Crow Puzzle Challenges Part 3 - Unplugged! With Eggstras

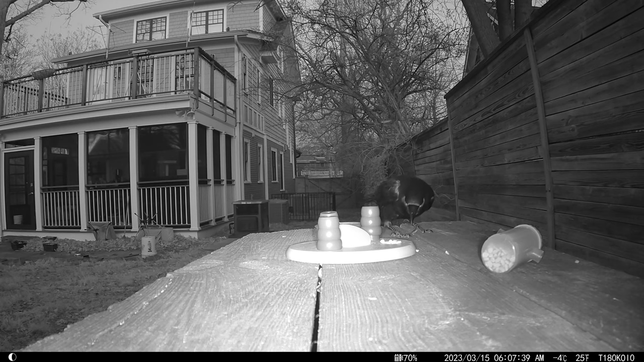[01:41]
The crows are happy to dine on the kibble in the uncovered compartments.
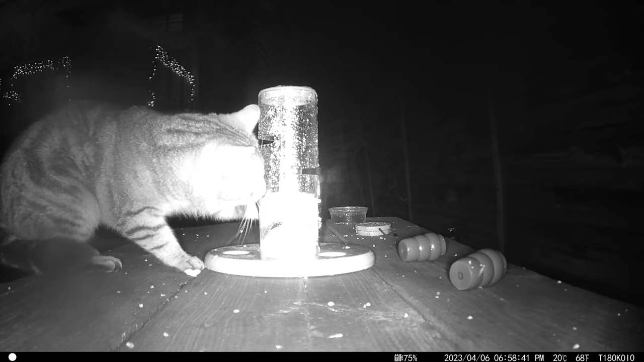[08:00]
And a second species tries his paw at the puzzles. Well, that's all for now, Yolks.